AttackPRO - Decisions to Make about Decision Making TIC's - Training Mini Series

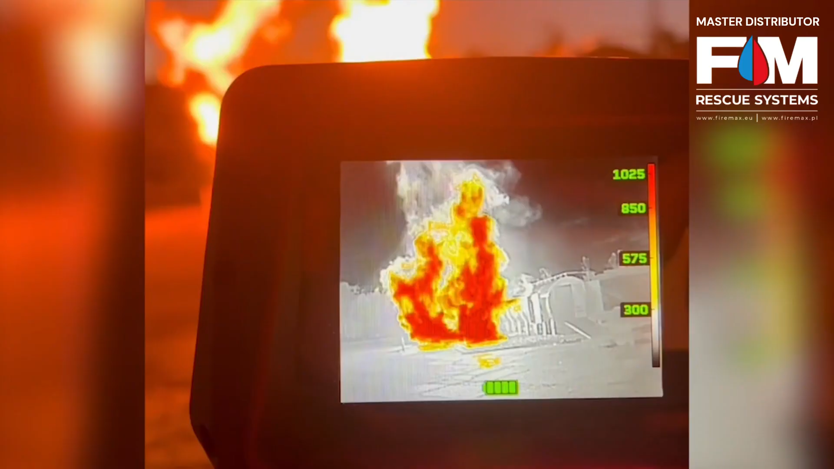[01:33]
How clear is the image, and when do you see color?
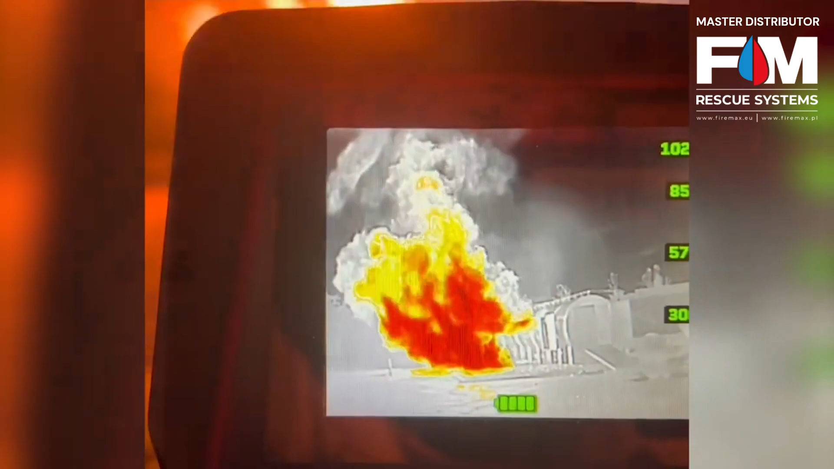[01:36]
What are the color-temperature correlations? How does that affect the firefighter and decision-making abilities? You need to be able to compare that and know when the colors show up, what they mean, and what the absence of color means.